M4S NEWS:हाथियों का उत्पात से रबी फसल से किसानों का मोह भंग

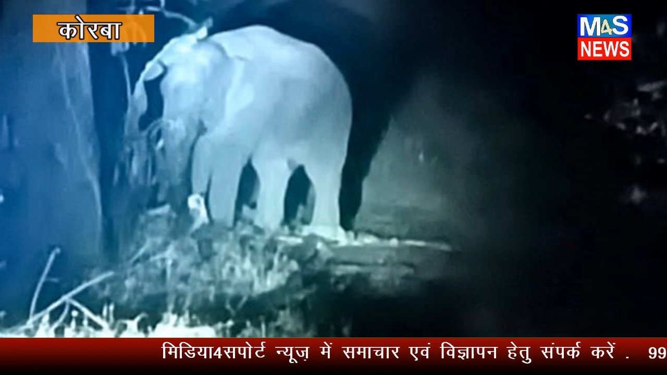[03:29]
है रात में विच्रन कर हानी पहुचा रहे हैं उनके कारेकाल में अब तक 12